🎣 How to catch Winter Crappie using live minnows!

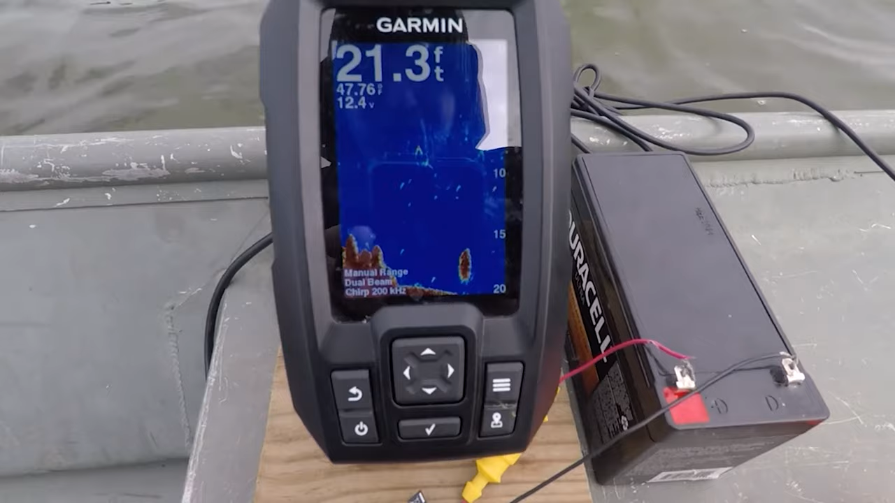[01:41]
On screen: depth 21.3 ft
at the bottom down there that's bait um
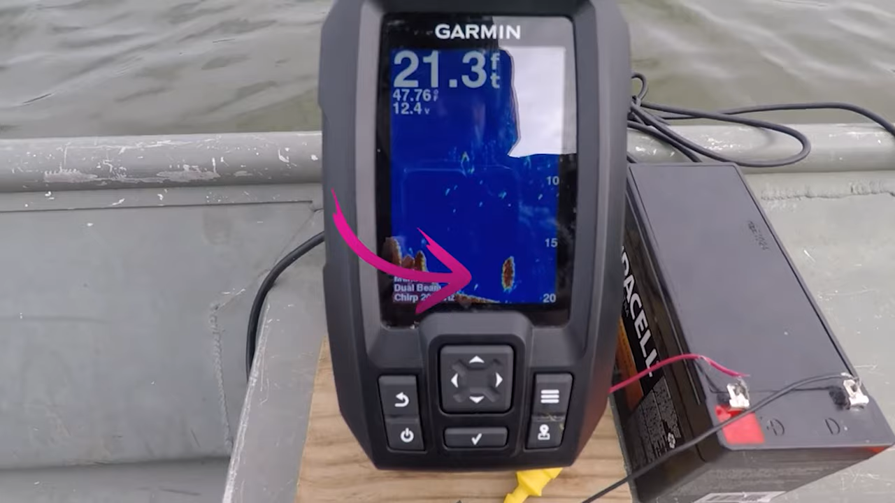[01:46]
On screen: depth 21.3 ft
that's what that that's what a bait ball looks like a little red ball it was a full moon last night for you guys that don't understand the moon phases
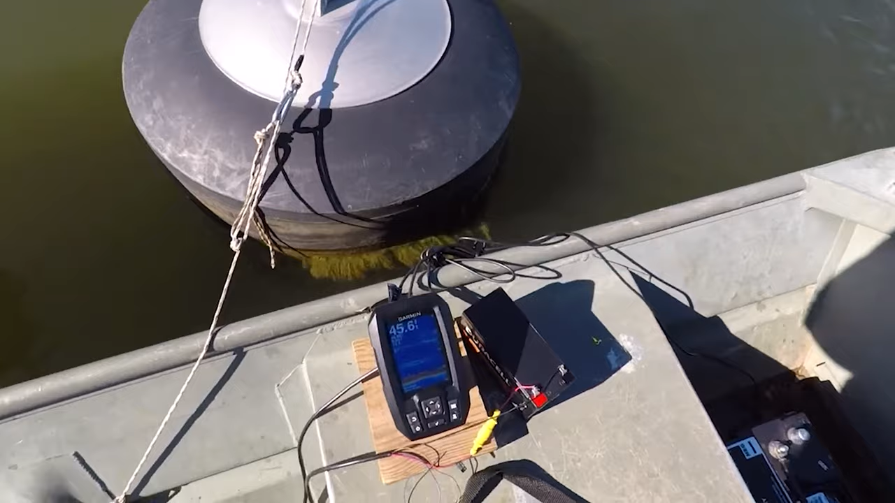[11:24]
right now the water temp uh on the surface is 48
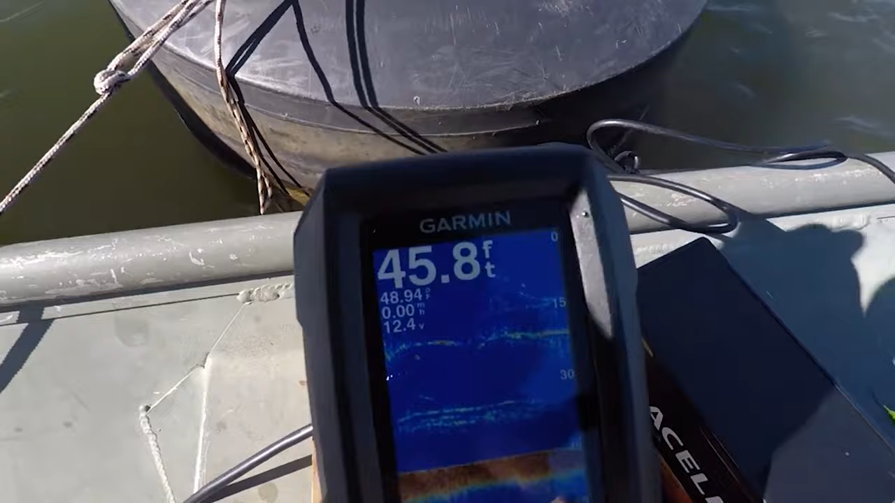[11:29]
On screen: depth 45.8 ft, water 48.94°F
i don't know if y'all can see that because of the sun but it's 48 i'm in 50 i'm in uh 45.6 feet of water
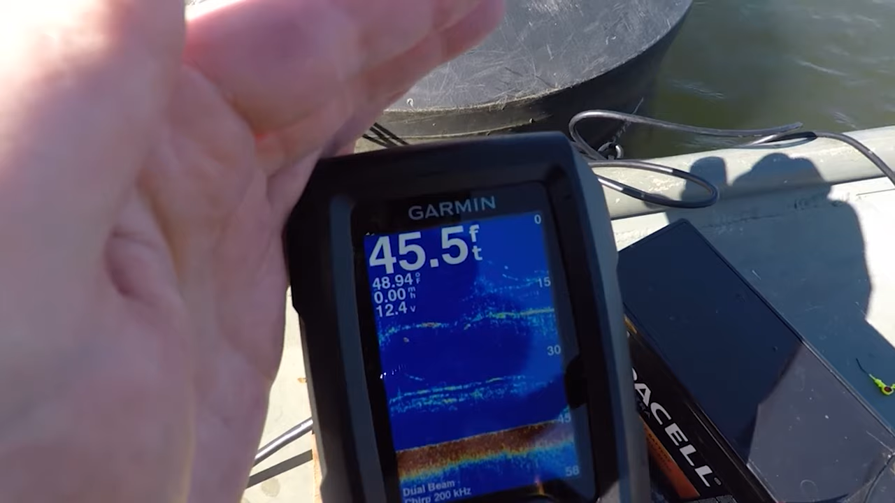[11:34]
On screen: depth 45.5 ft
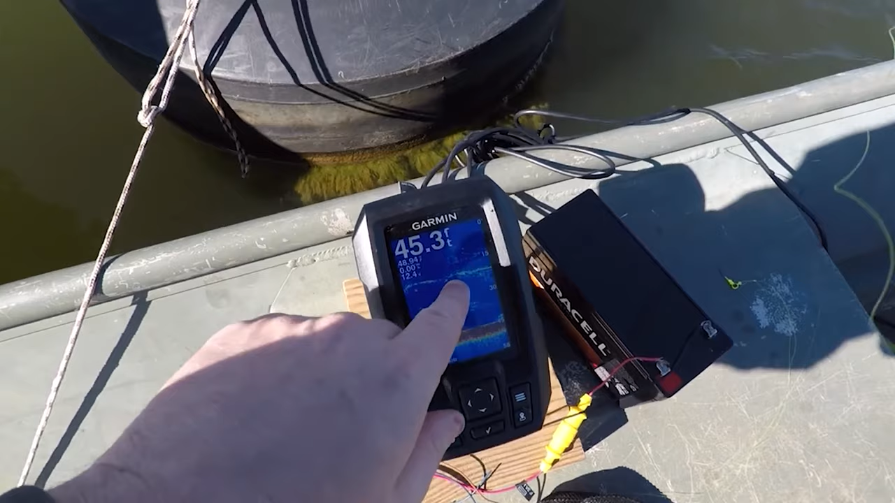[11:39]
um i'm showing you know fish are below 15 feet um they're around 18 um here